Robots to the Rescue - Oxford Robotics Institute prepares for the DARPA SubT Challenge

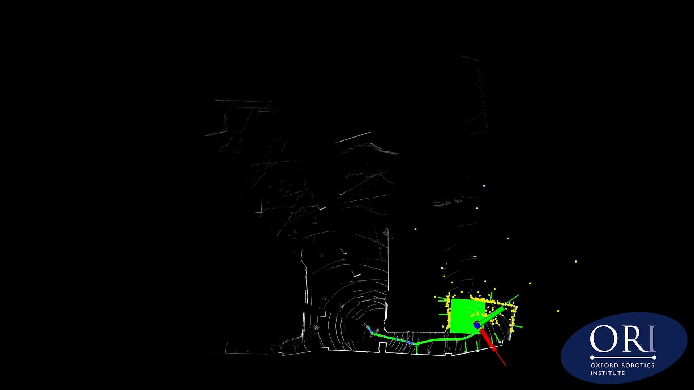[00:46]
accurate 3D mapping coming from lasers, cameras and robot joint sensing,
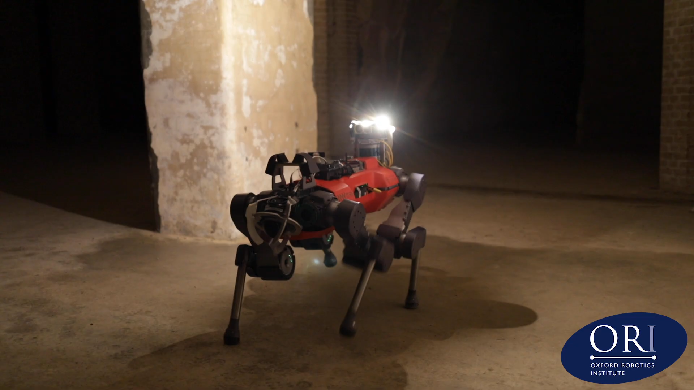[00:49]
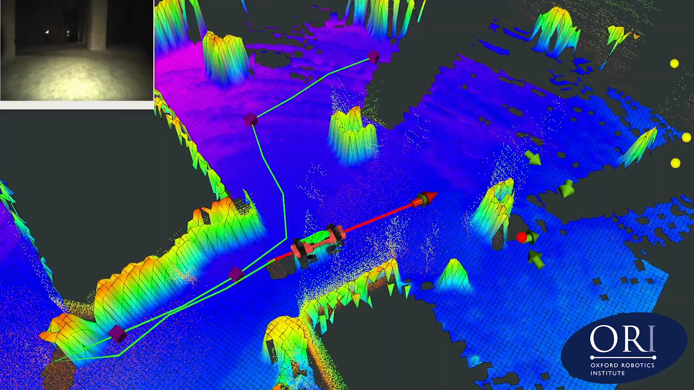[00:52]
as well as motion planning in unknown spaces.
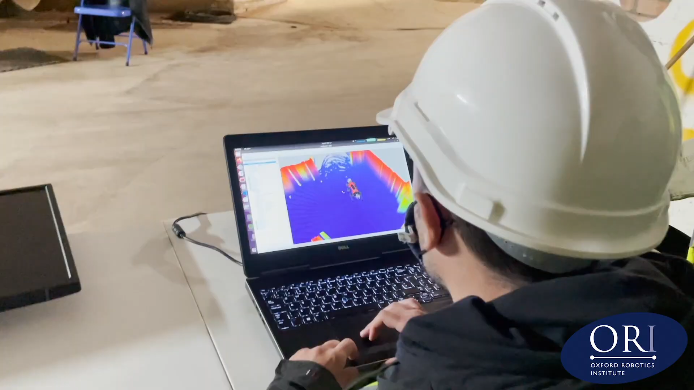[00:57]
The robots must autonomously map the unknown environment,